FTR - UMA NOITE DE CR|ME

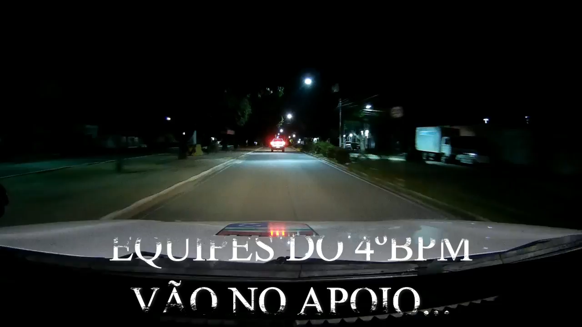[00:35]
Local, levaram dois veículos, ainda está guardando a informação desses veículos.
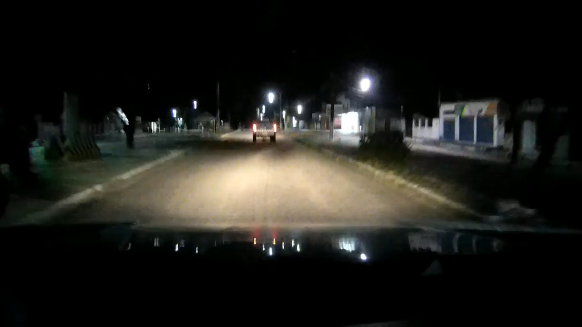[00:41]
Aqui as informações, agora as informações, atenção aí. Estouro de caixa eletrônico na lotérica em Rio do Fogo.
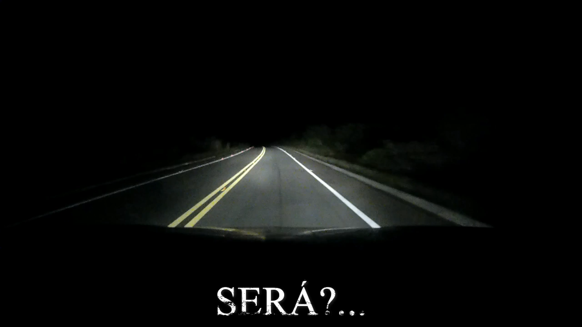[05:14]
aqui na BR vem de um golfinho.
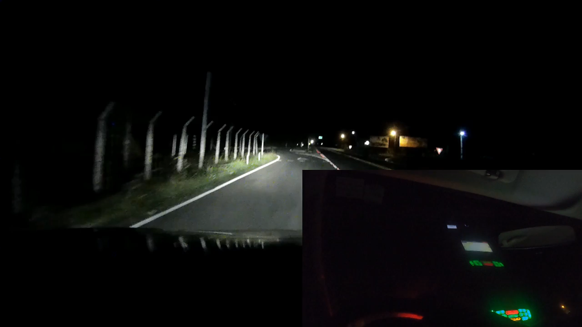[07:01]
Segui ele. Tá dando a porta ali. Vai pra cá. Ó, tá mandando encostar ali, comando. É muito provável que ele não veio pela BR. Então não. Vamos pra Ceará Mirim? Eu também acho que vou pra Ceará Mirim. Também acho que vou pra Ceará Mirim também. Pra cá ele não veio, não.